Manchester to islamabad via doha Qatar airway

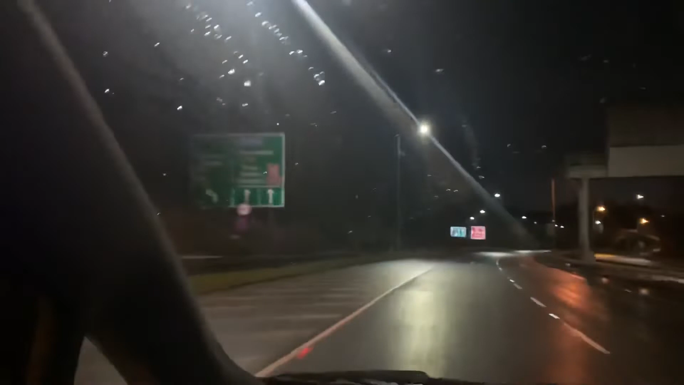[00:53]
7:25. Motorway is closed, so we have to go around through Manchester city to airport.